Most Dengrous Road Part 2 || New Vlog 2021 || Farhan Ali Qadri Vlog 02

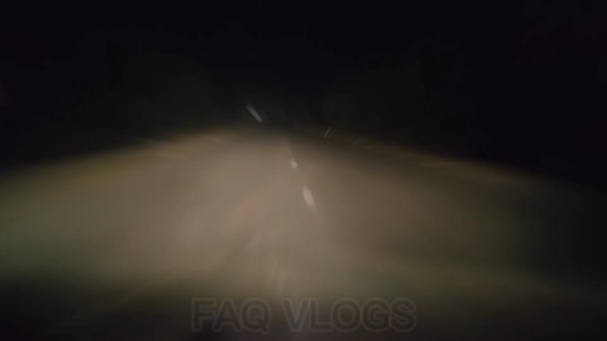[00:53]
जी तो दोस्तों हमारा सफ़र वापसी की तरफ जारी हो सारी है, जैसा कि मैं आपको दिखा भी रहा हूँ।
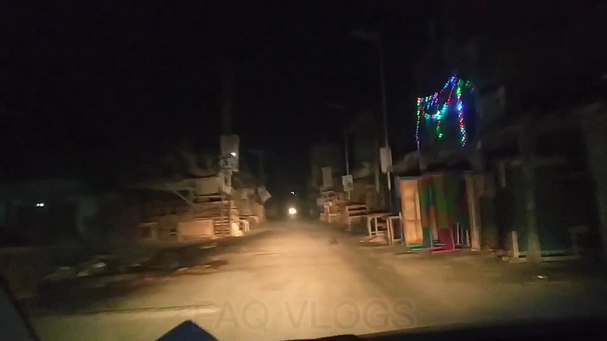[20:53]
जी तो दोस्तों हम इस रोड से मुड़े हैं और ये सीधी रोड मेरे घर की जानिब जाती है, तो इंशाल्लाह थोड़ी ही देर में मैं अपने घर पहुंच जाऊंगा, तो आप ये रास्ते के मनाजिर भी देखते जाएं। ये सारी लाइटिंग 12 रबी अव्वल के हवाले से,
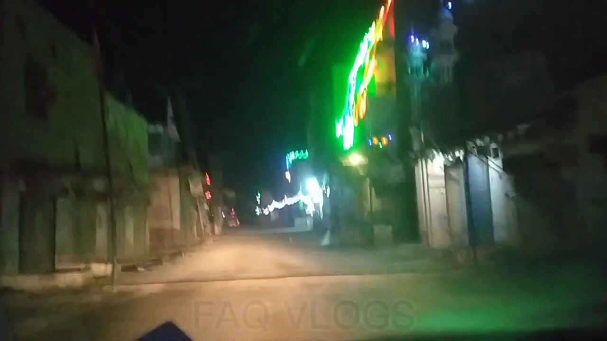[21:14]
तो आप देख सकते हैं बिल्कुल हम नज़दीक पहुंच चुके हैं।